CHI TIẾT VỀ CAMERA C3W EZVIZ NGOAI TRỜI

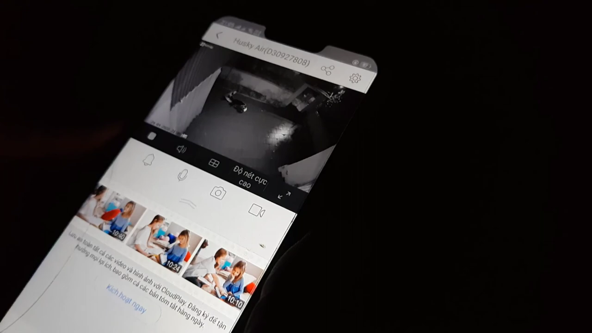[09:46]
cài đặt camera này thì các bạn có thể vào xem cái clip kia của mình vào cài đặt EZVIT thì cài
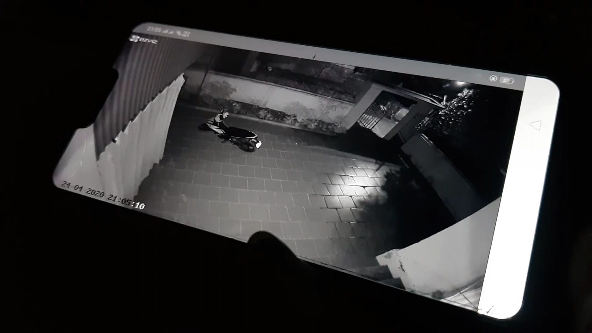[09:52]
đặt chắc chỉ mất 5 phút đã xong rồi kể cả các bạn không biết cài cái gì thì vẫn làm được đây là hình ảnh ban đêm của nó các bạn có thể thấy nó rất là sáng đấy tuy là mình không nhìn thấy gì đâu mỗi góc này thì nó hơi sáng sáng một chút nhưng mà đấy
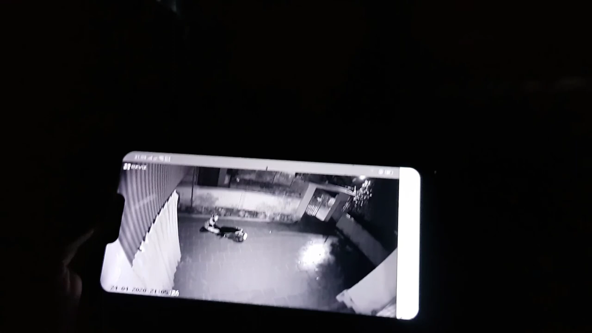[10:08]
các bạn có thể thấy hình ảnh ban đêm của nó này thì không nhìn thấy gì nhưng mà nó rất là sáng thì nó có hai cái đèn hồng ngoại sáng nó không hai cái đèn hồng ngoại mà đỏ các bạn có thể nhìn thấy nó không phát ra ánh sáng đâu nhưng mà nó hỗ trợ camera rất là tốt trở lại xem là ban ngày xem nó
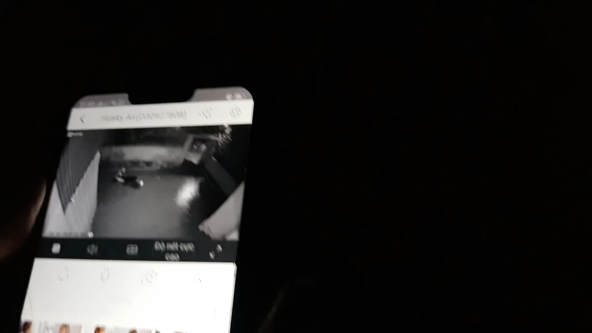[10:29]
có những cái gì đây các bạn có thể thấy là trên màn hình của nó nó hiện tại nó có hình như chuông đấy là báo
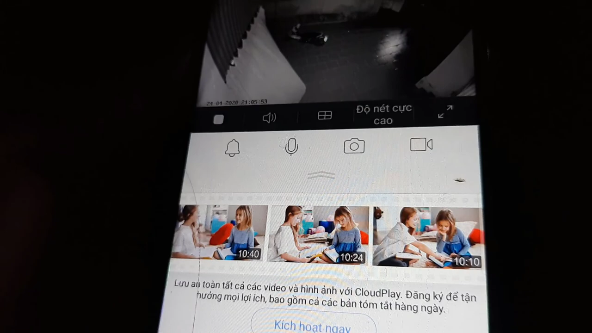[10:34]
động cái mic là đảm thoại 2 triệu đảm thoại thử thử đảm thoại
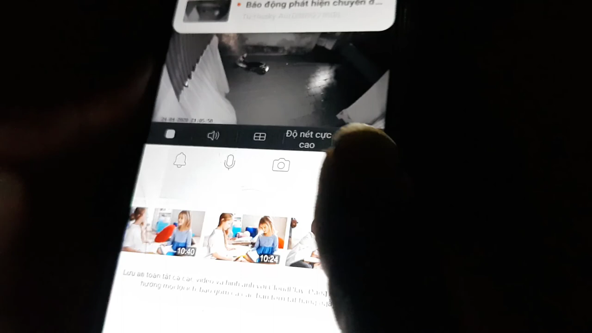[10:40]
ấn dưới nói alo đấy các bạn có thể thấy cái kia nó sẽ nói alo luôn mic nó bắt rất là tốt các bạn nó
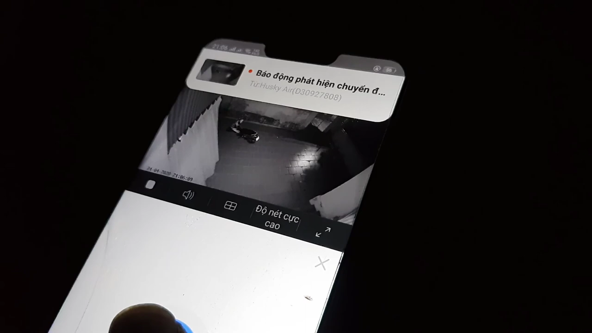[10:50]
có thể bắt trong vòng phạm vi 5m là các bạn có thể đảm thoại hình ảnh lại 2 triệu thoải mái rồi
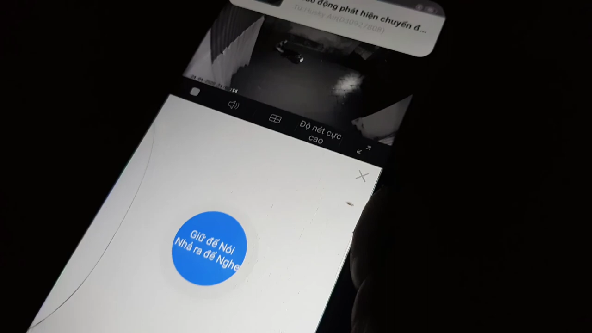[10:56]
xem nó còn những cái gì nữa nè
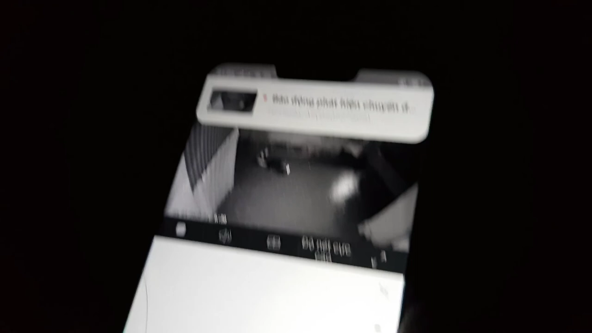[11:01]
chia màn hình làm 4 các bạn cái này bạn có thể cài đặt 4 camera xem 4 camera của một lúc